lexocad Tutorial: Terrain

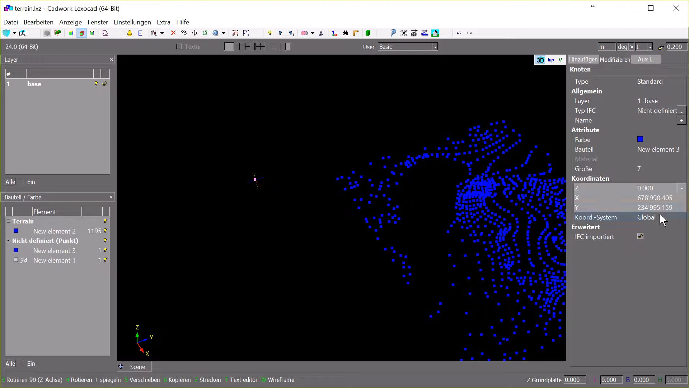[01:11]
Wir sehen hier links unten, da haben wir mal kurz zur Kontrolle einen Knoten drauf. Dort sind wir im Nullpunkt. Wir haben hier die globale Koordinate und wenn wir hier auf lokal umstellen, sehen wir, dass wir da unten ca. bei 0 sind für den lokalen Nullpunkt.
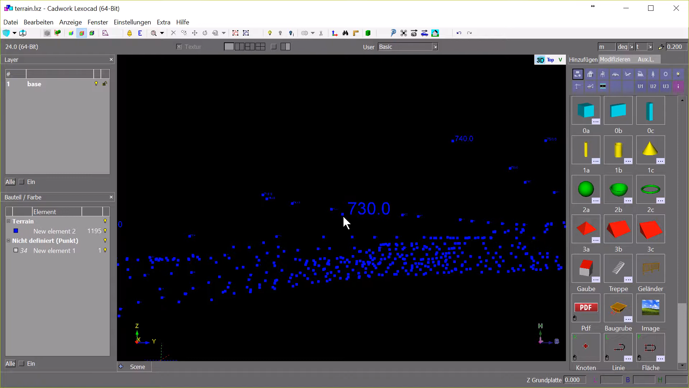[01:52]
Das ist dann einfach die Z-Höhe. Und diese Einstellungen lassen sich hierbei hinzufügen mit einem Rechtsklick auf den Terrapunkt selber festlegen.
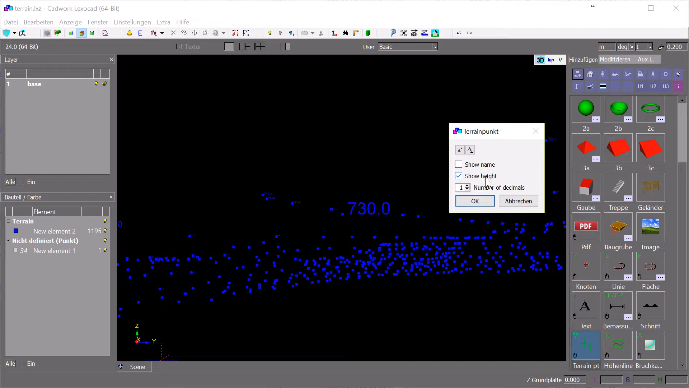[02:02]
Wir können sagen, ob wir hier die Höhe und den Namen dargestellt haben möchten, wie viele Dezimale und hier können wir auch direkt global über den ganzen Plan die Beschriftung größer oder kleiner darstellen.
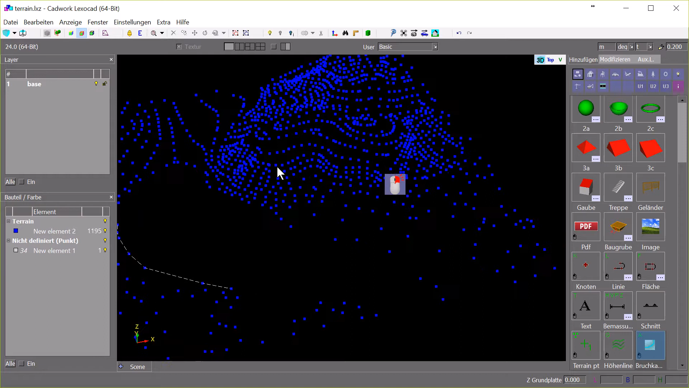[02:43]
Das benötigen wir aber in dem Beispiel nicht und wir können hier jetzt das Ganze mal triangulieren. Dazu gehen wir zuerst in die Z-Ansicht, dass wir von oben drauf schauen, da immer von der Sicht her trianguliert wird.
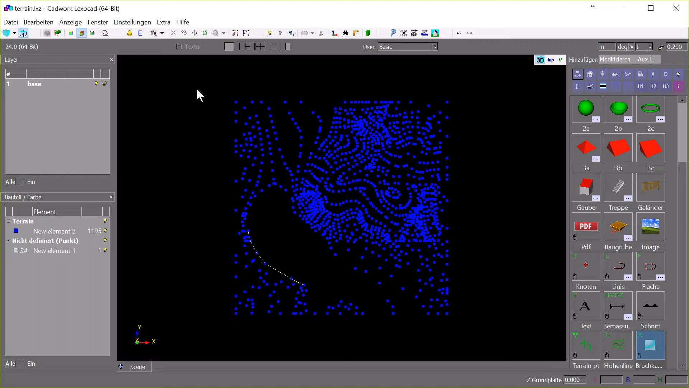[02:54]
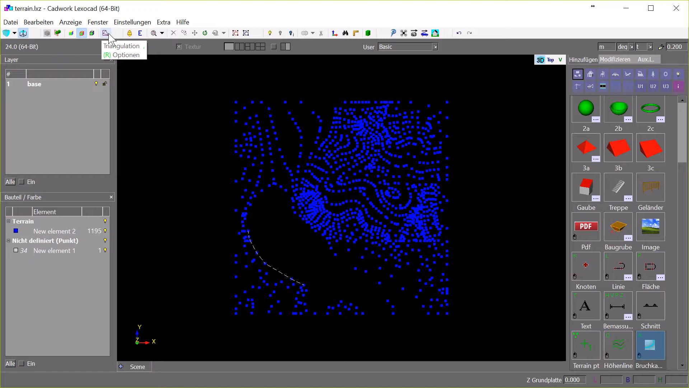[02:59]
Dann können wir in der Toolbar auf das Triangulationssymbol klicken und erhalten hier jetzt die Dreiecksformaschung.
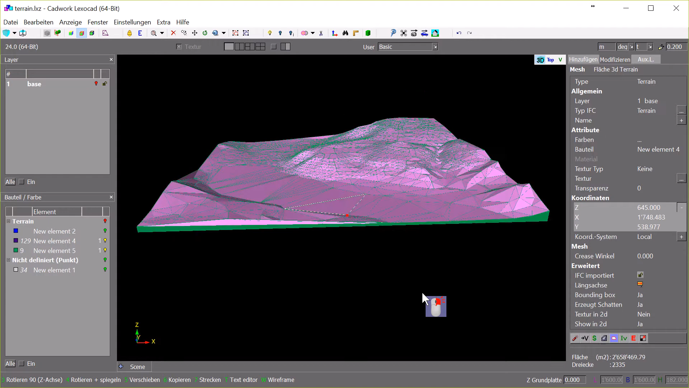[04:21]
Mit einem Linksklick wird das Volumen direkt erstellt.
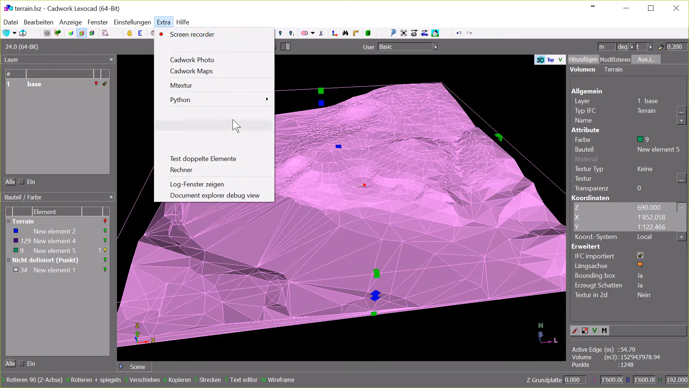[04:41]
um Autofotos direkt herunterzuladen. Dazu haben wir ein eigenes YouTube-Video, das ist in der Beschreibung dann verlinkt.
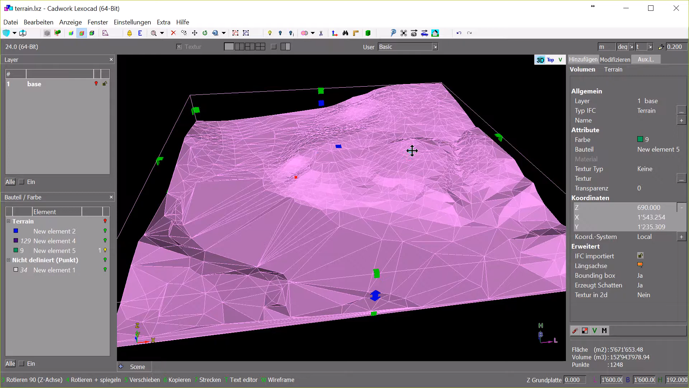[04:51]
Wir gehen jetzt hier auf das Volumen oder aber die Triangulation, gehen bei Texturtyp auf Autofoto extern und können jetzt hier eine JPEG-D auswählen. Das ist die Kalibrierungs-File. Wir haben im Ordner einmal die Kalibrierungsdatei, die festlegt, wo kommt das Autofoto hin und das Autofoto natürlich noch selbst.